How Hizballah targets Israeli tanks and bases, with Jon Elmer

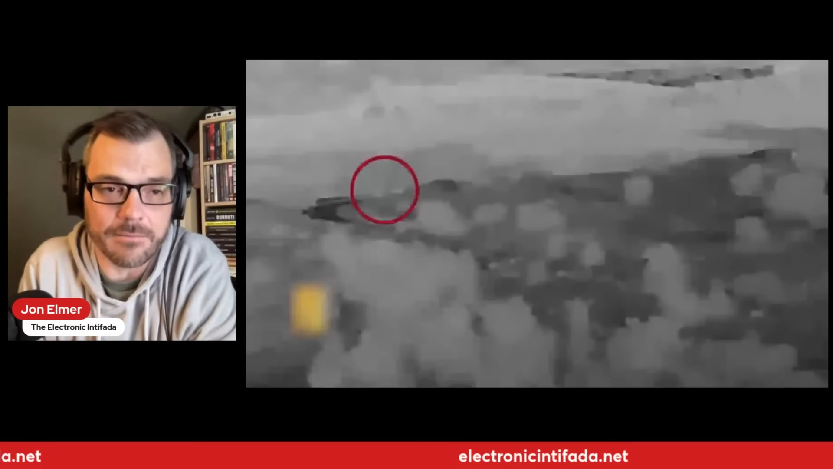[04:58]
this is in the Matula settlement. This is, you can see Hezbollah tracking here, an Israeli armored convoy. This is a Merkava tank that's going to be hit by, by a Cornet anti-tank missile. Again, this is in, you can see this is a night operation in the Cornet.
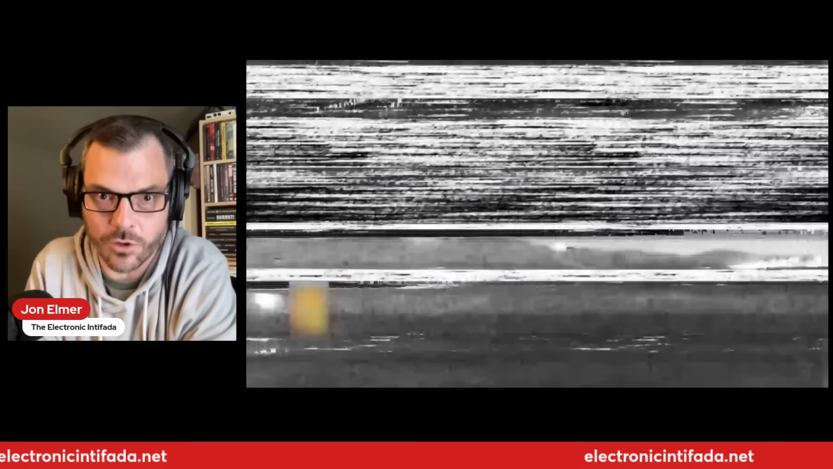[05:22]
You can see it flying through the air there, and we're watching it come up upon the tank,
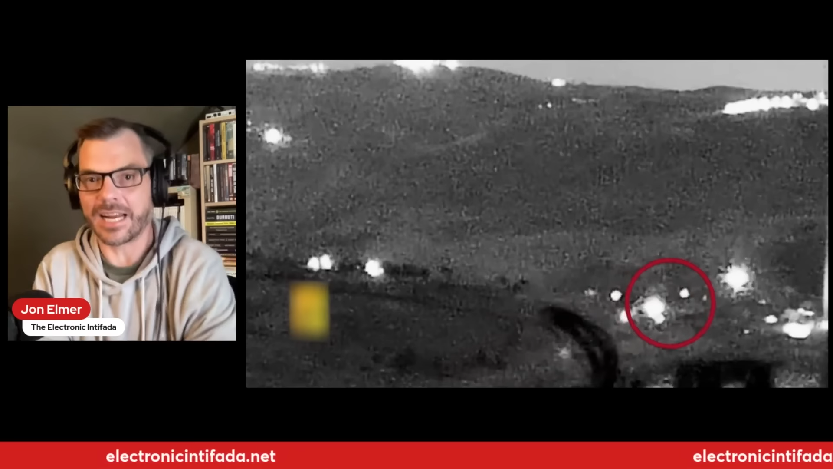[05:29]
and it's another tank hit, and Hezbollah, this is the 93rd armored vehicle that Hezbollah has claimed throughout this war, along in this 200 days.
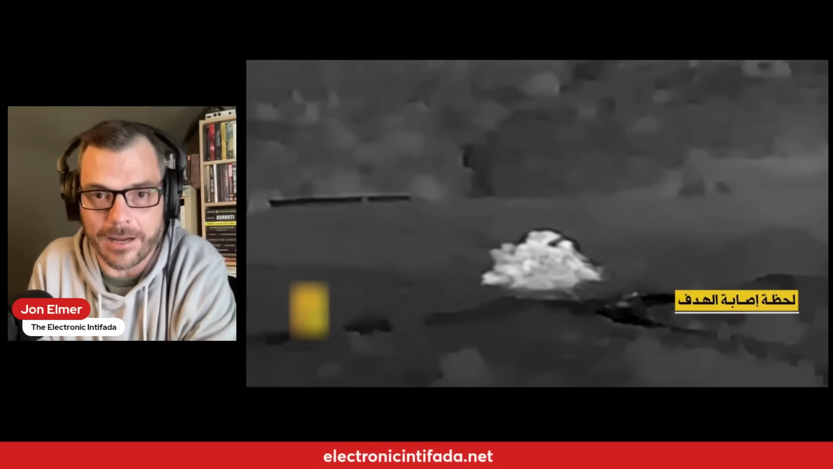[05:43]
A clear hit on that Israeli Merkava tank in the Matula settlement there, and let's look at number 17. This is a convoy ambush here.
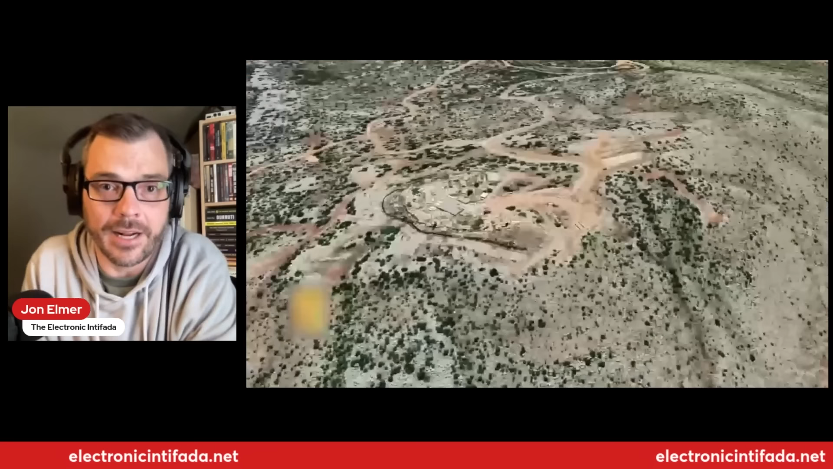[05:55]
This is a convoy ambush in the Sheba Farms area,
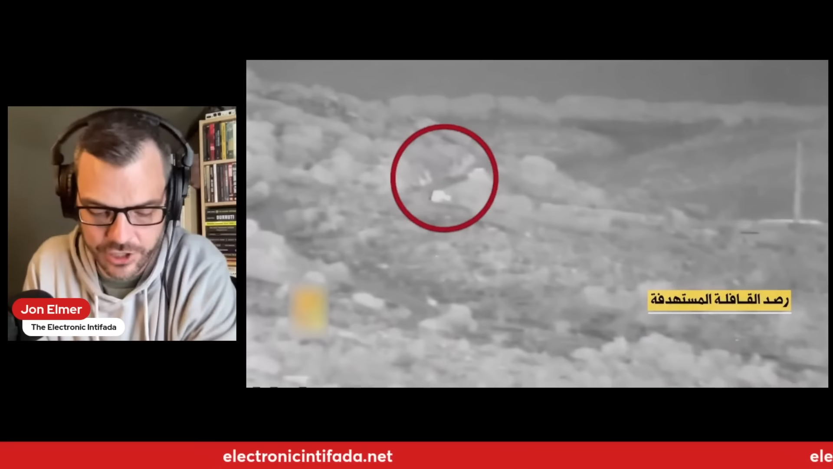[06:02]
the occupied Sheba Farms area, and this is a complex attack that we are watching. Again, the surveillance in the north is significant as well. They're watching the patterns of these armored vehicles over the course of days, and then hitting them when they're in this convoy. This convoy is hit at the front of the convoy, and at the back of the convoy, trapping the convoy.